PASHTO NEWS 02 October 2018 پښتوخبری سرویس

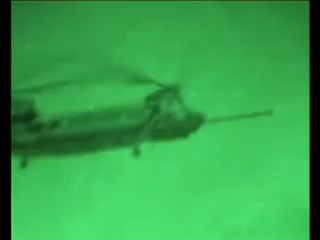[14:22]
افغان او بهرنی ځواکونو له تیر یوې میاشتې راهیسې د میدان وردګو، کاپیسا،